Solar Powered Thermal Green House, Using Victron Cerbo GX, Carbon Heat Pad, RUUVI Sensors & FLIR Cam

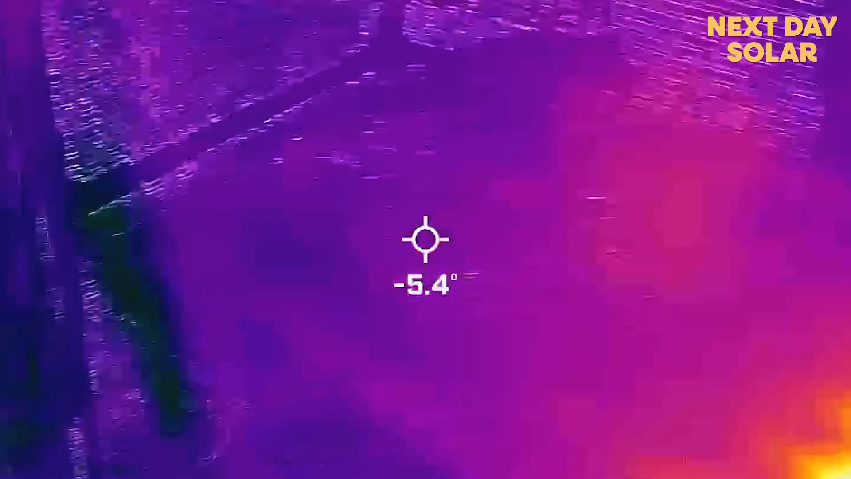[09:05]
just having a look at these heat pad here working
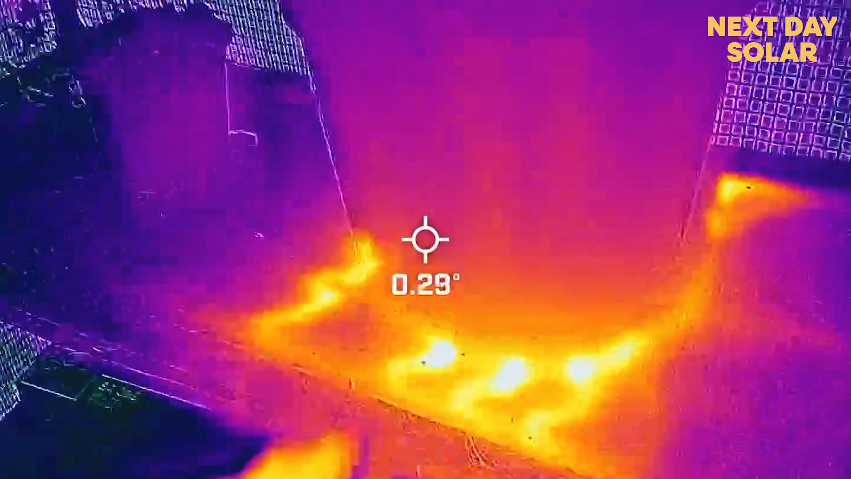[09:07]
nicely here there's actually no heat coming at all
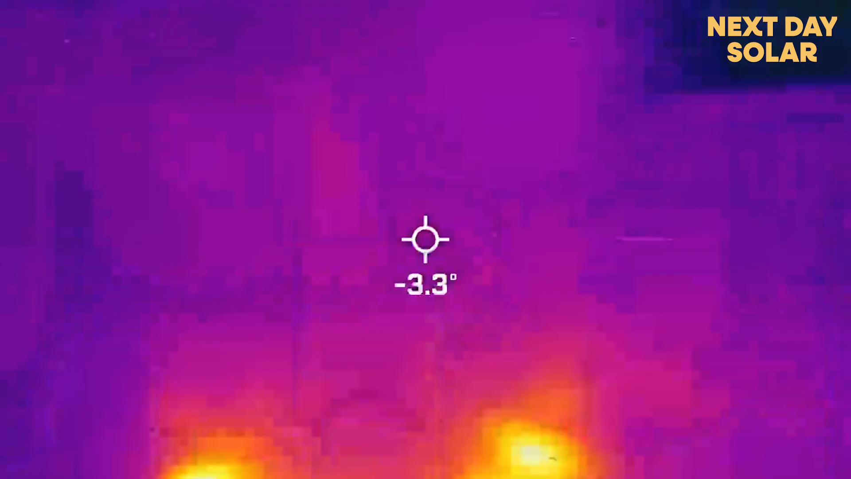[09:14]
we've got a heat pad here and again similar sort of story very patchy
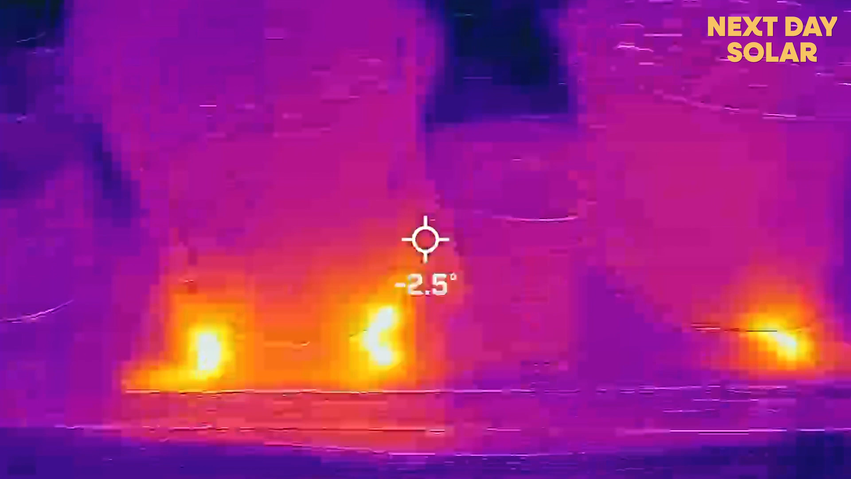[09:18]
in terms of where the heat's coming from two kind of heat elements there working quite nicely whereas
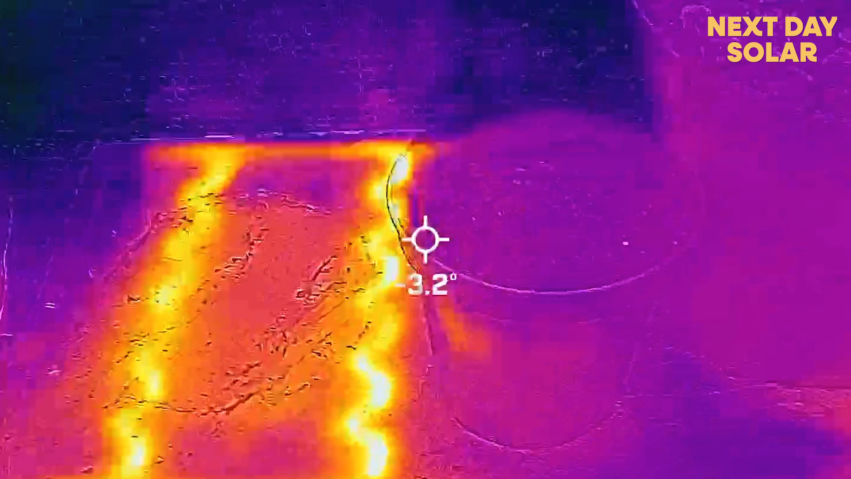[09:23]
the rest and you can feel you can feel that here no heat at all and
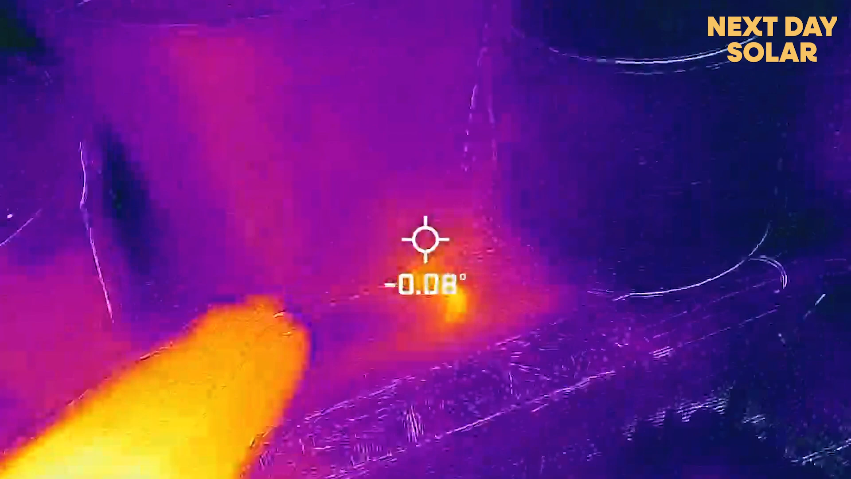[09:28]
then a little bit of heat on the end there so I suppose
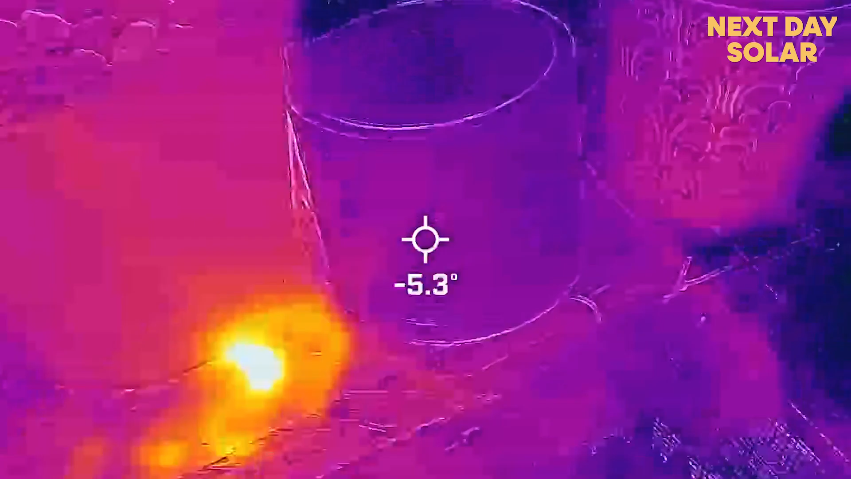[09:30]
from that I know that the heat pads are working
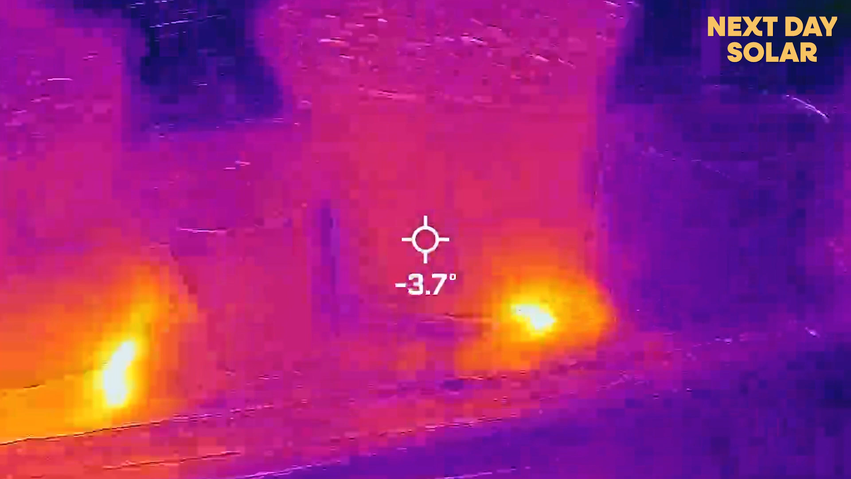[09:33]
you can see the heat but
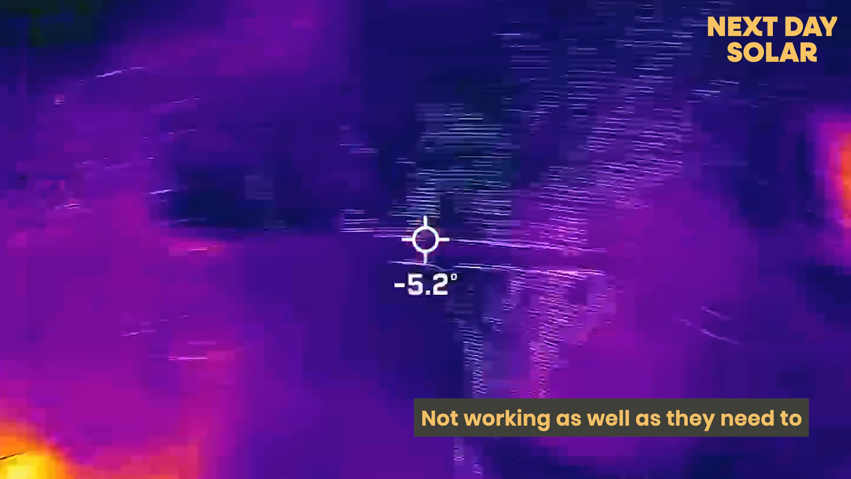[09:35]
not working as well as they need to and the heat is not
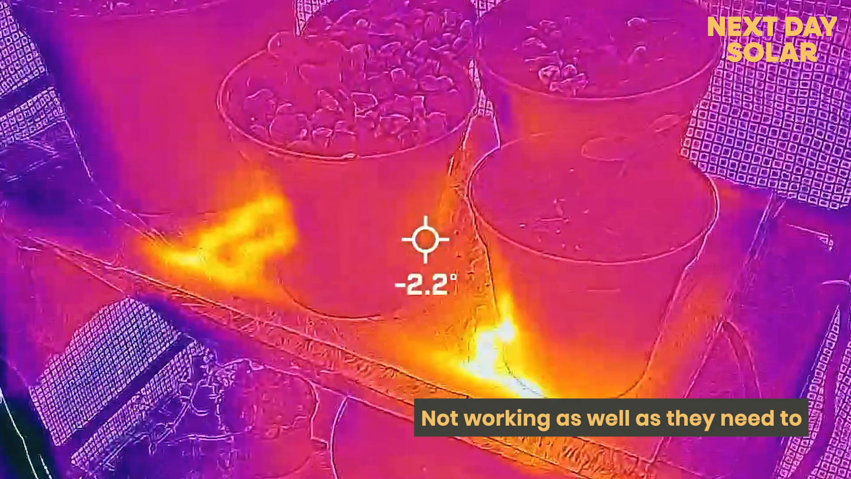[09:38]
consistent so I might look for a slightly more improved
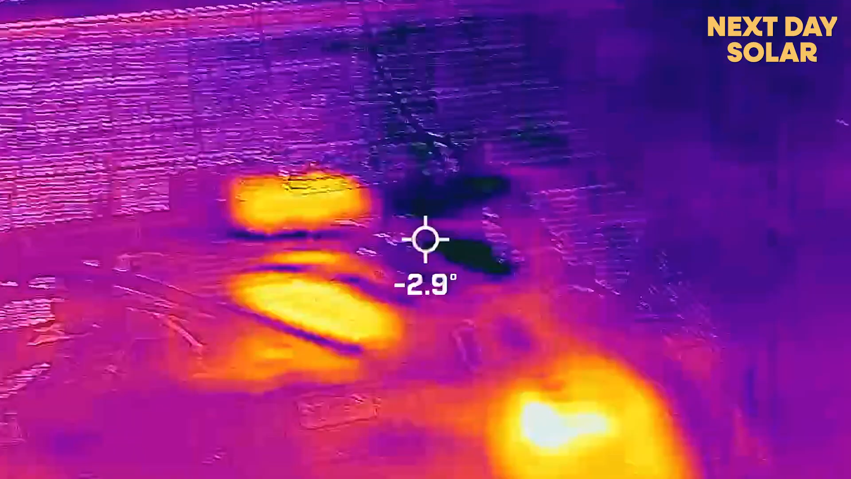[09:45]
equipment you can see that some of the systems themselves are generating
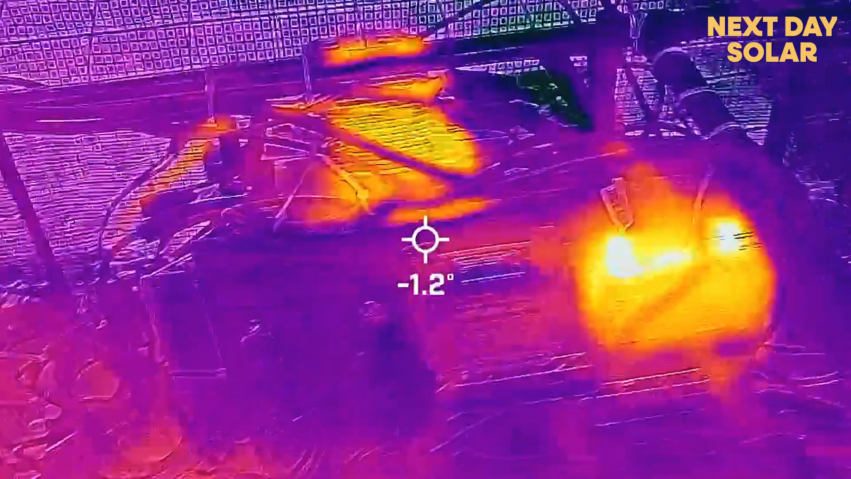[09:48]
a little bit of heat with the rest of the greenhouse